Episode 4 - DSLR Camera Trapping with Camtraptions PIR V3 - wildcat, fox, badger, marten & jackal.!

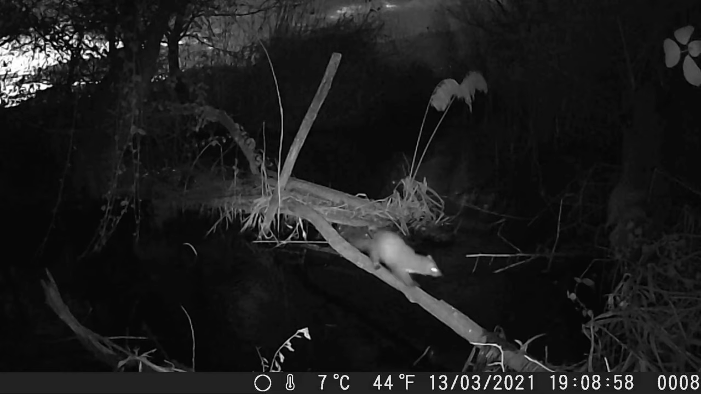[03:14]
they all use the branch. The badger sometimes uses the, just crosses through the water as well, so he's 50-50.
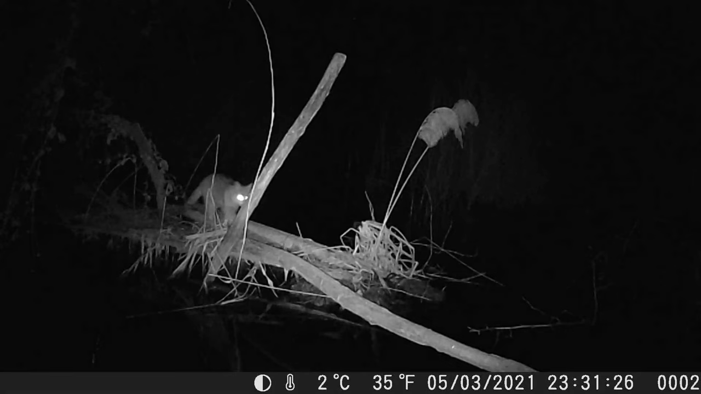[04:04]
as soon as the flash fires,
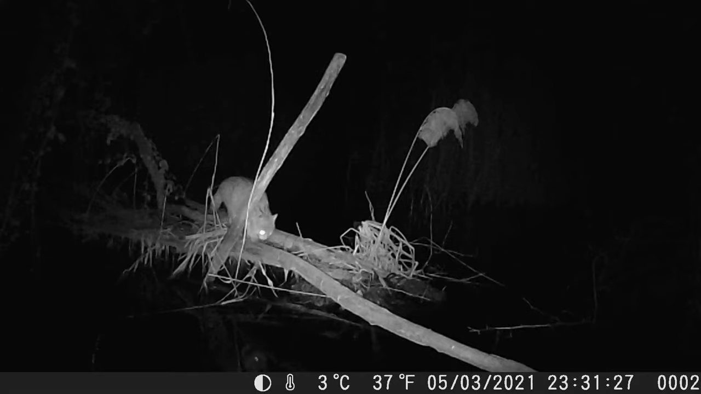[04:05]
get a fright and they bolt in the opposite direction.